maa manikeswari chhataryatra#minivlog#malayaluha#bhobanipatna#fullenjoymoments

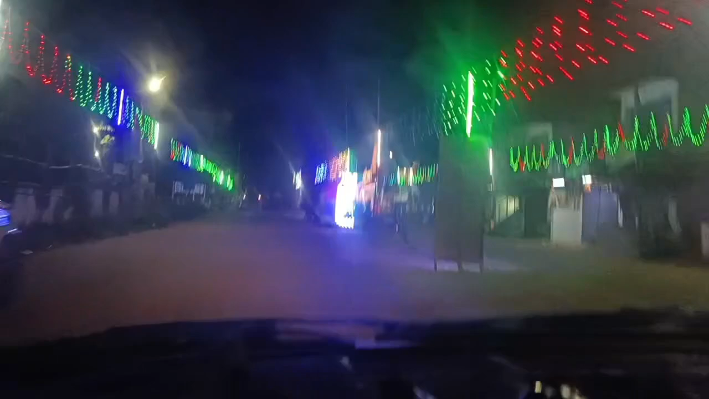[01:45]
বর্তমান আমি এটা মুনিগুড়া পার করবো, টাউন মঝিনে অছু।
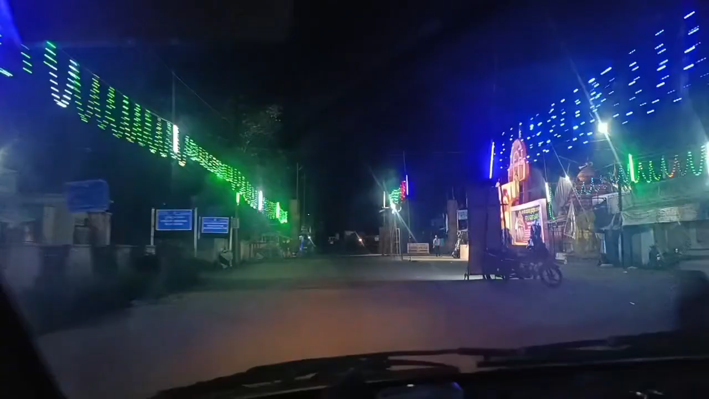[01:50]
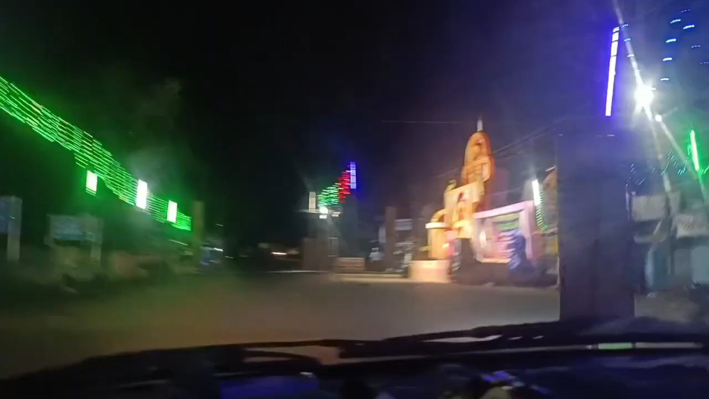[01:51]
মুনিগুড়া দুর্গা পূজার লাগি সজা হয়েছে, দেখুছন আপন মানে মুনিগুড়া আসুন বুলবাকে।